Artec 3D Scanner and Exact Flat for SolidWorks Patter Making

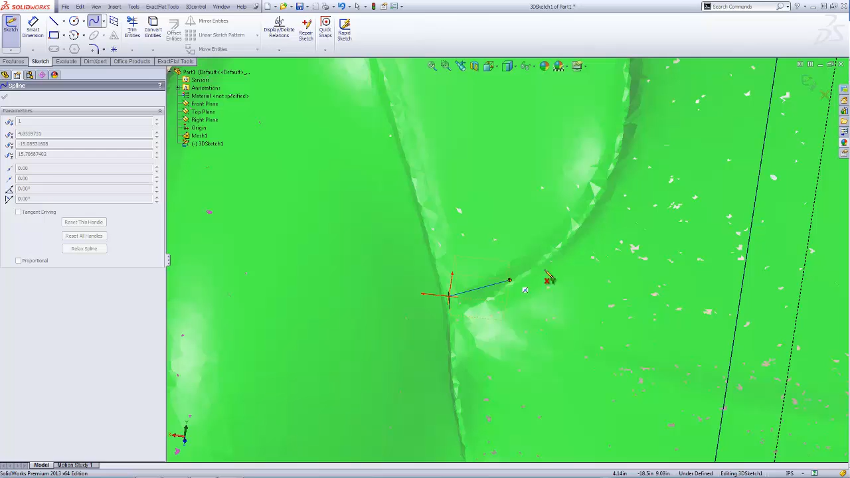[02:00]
Here we'll draw a spline with as few points as possible.
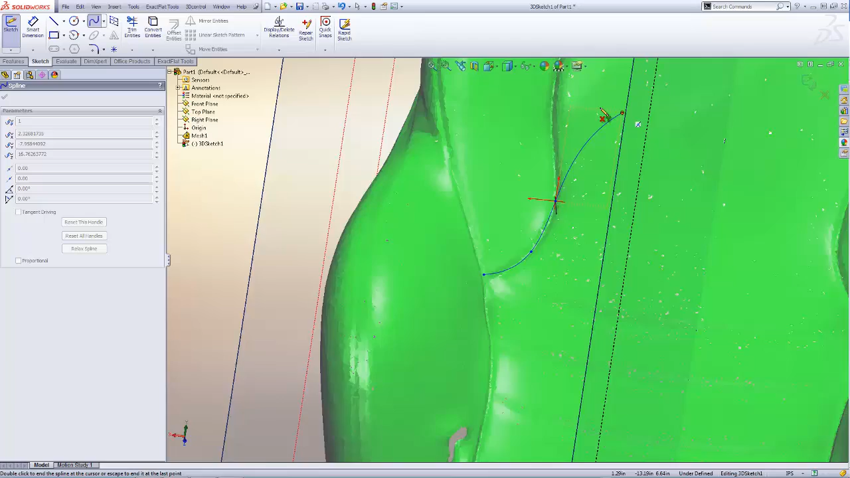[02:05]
This will make for easy editing later on if we need to move the seam line.
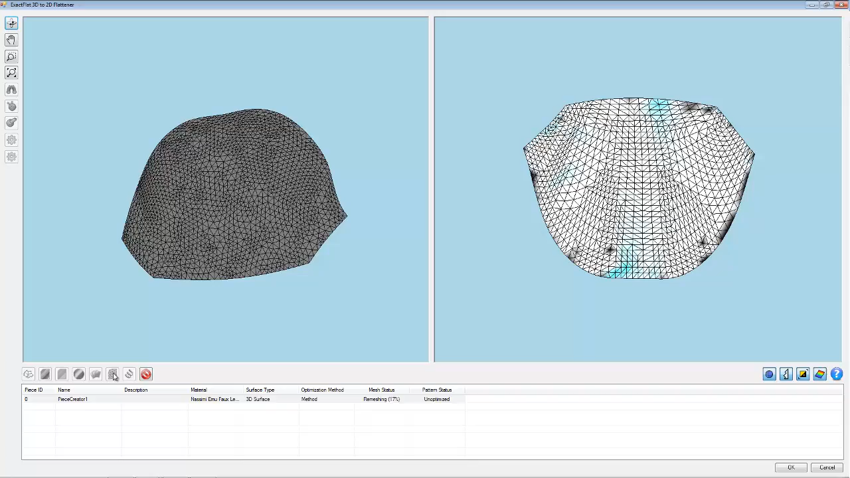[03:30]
And what the remeshing will do is improve the boundary curve quality and also allow it to optimize quickly.